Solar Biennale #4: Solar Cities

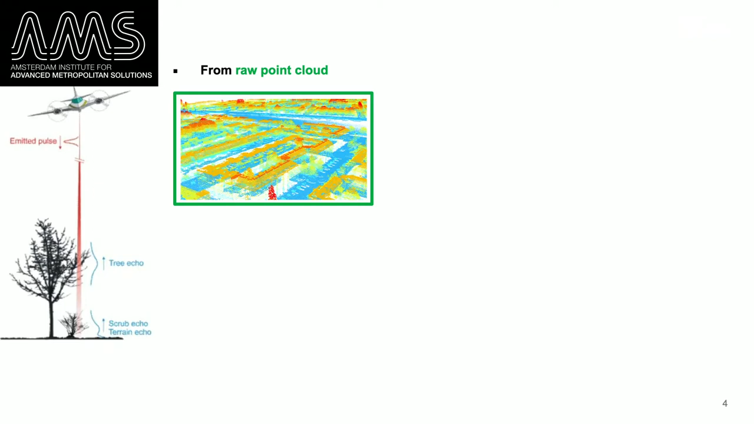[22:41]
And the idea is that there's every year, there's a plane flying over the Netherlands, um, uh, gathering data about what is the,
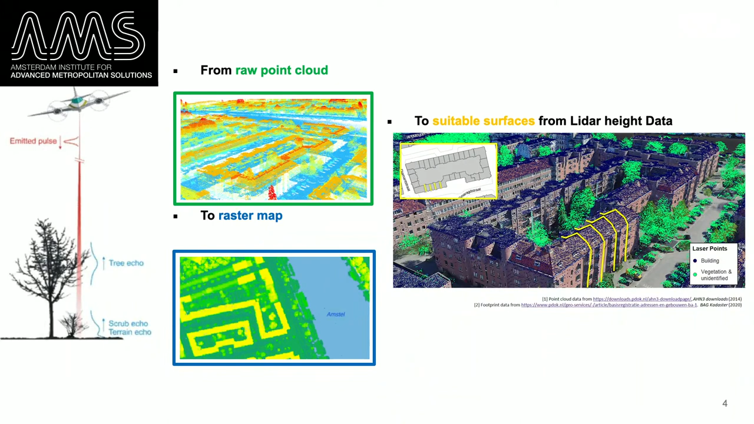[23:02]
And, and by this method, by, by using that data that's openly available, we identified surfaces in the existing city.